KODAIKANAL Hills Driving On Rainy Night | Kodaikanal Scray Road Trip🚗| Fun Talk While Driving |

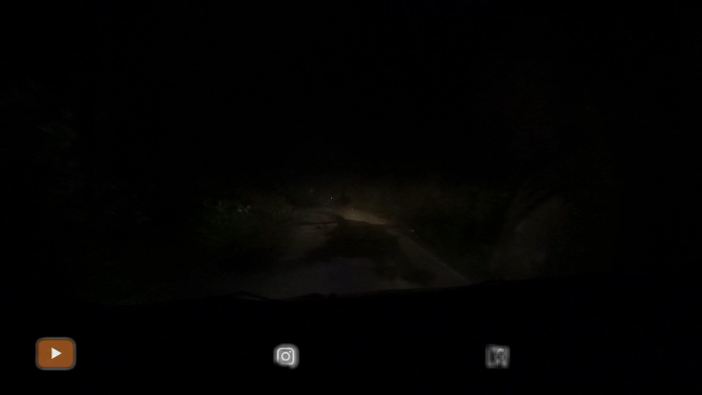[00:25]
பாருங்க நீங்களே, ரோடு ஒன்றுமே தெரிய மாட்டேங்குது.
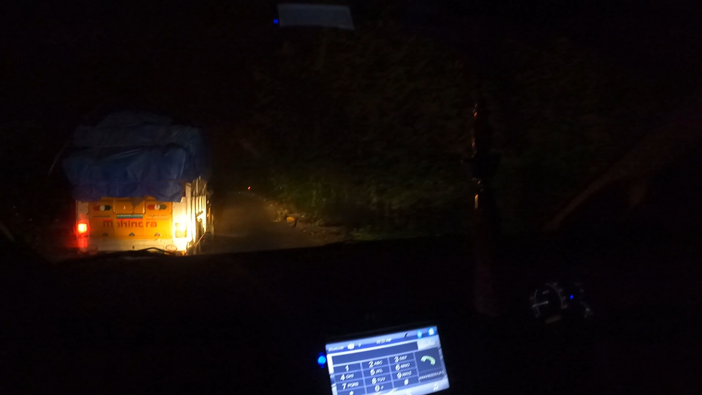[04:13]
தெல வண்டி இது ஃபுல்லாக இறக்கம் போகுது தெல, வண்டி ஓடுது தெல.